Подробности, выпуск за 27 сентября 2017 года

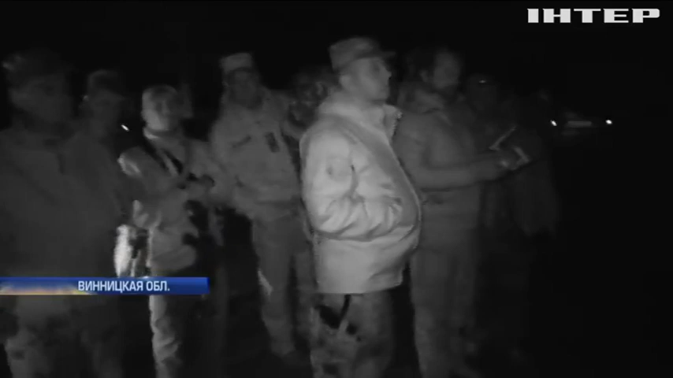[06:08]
когда руководство службы чрезвычайных ситуаций объявило об эвакуации жителей Калиновки и еще пяти ближайших сел. Спасатели вместе с силовиками отчитались.